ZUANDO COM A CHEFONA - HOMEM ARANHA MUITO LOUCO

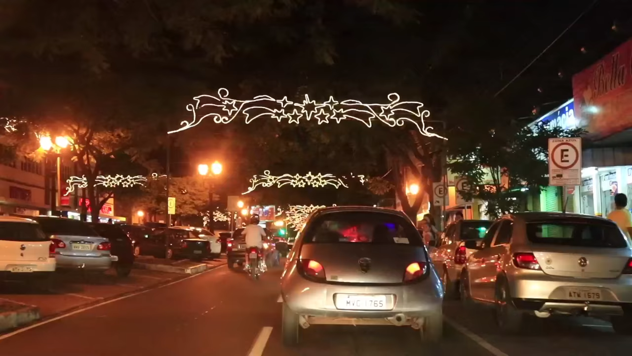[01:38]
Galerinha, olha como a cidade do Chefão é bonita no Natal.
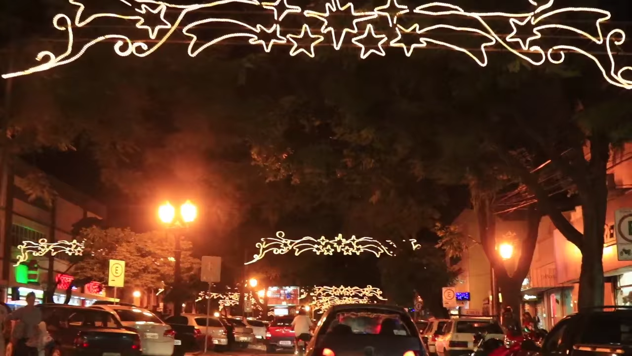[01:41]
Veja como é muito bem enfeitada. As lojas estão ficando abertas agora até as 10 da noite.
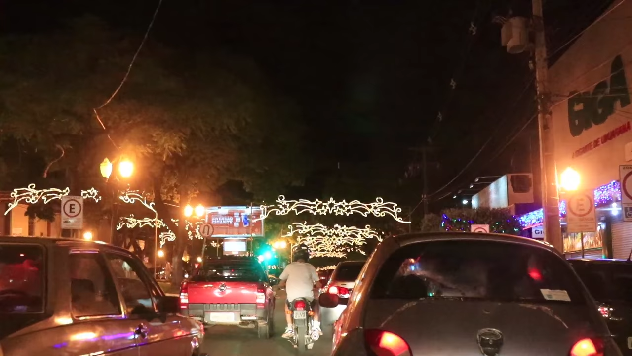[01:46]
Por quê? Porque é fim de ano, né? Então as lojas precisam aí vender bem, tem uma cotação boa. Então fica aberto até as 10 horas da noite.